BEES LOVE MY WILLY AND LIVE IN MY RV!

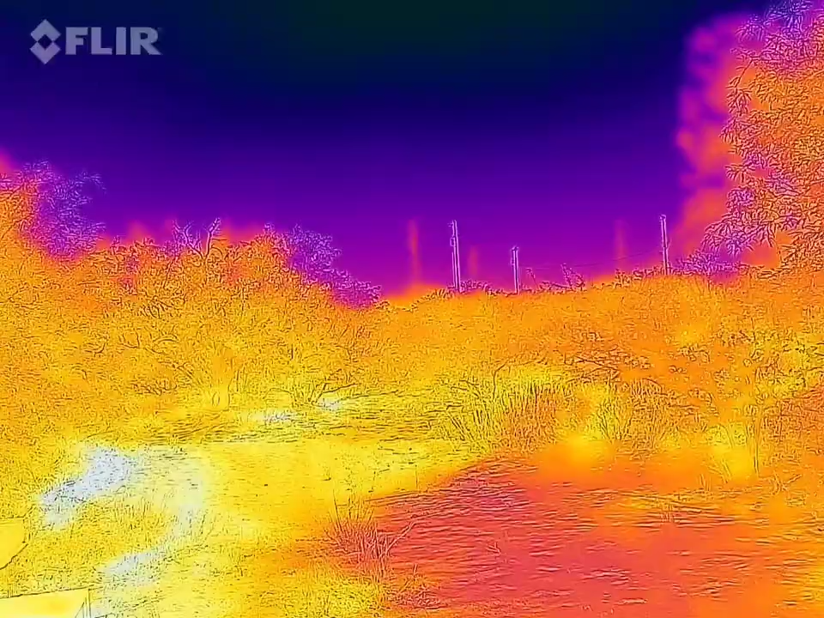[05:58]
Isn't that amazing? And now you can see the leaves. How about in the afternoon? It's just glowing. It's just, man.
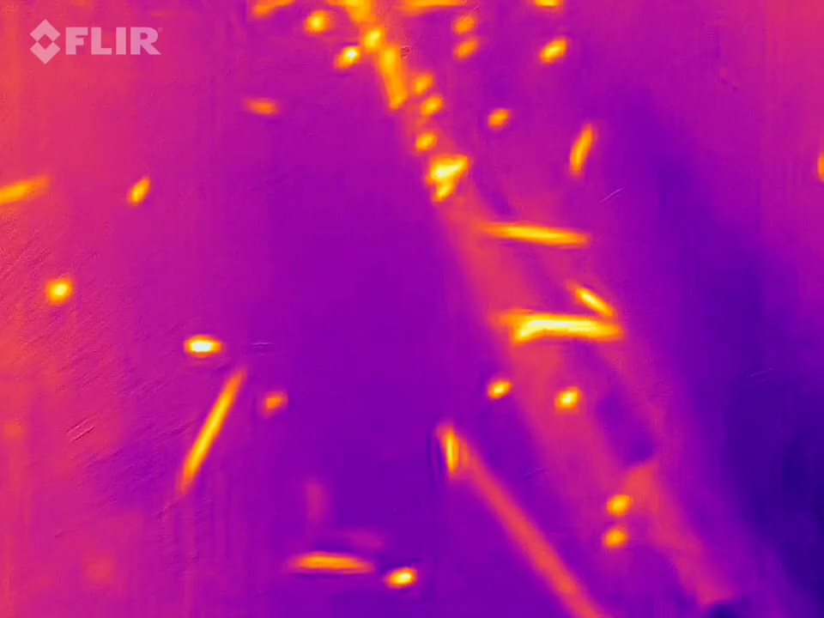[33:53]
All right, so here's our thermal on that.
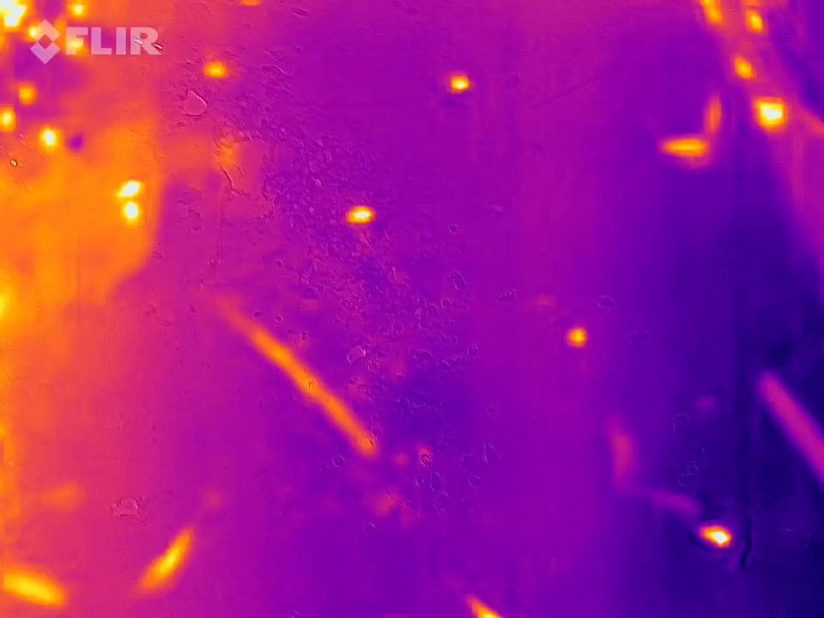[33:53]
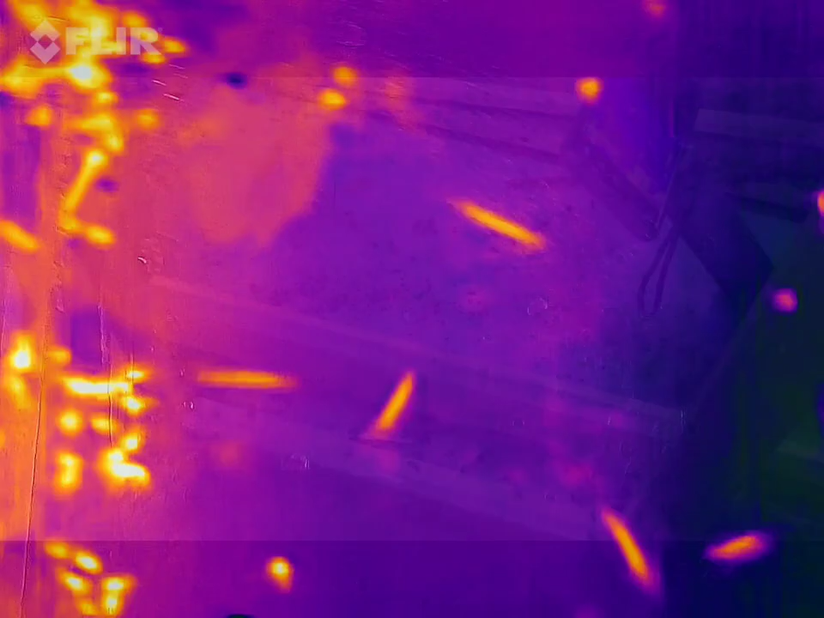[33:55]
And you see you got your big glob of comb over there.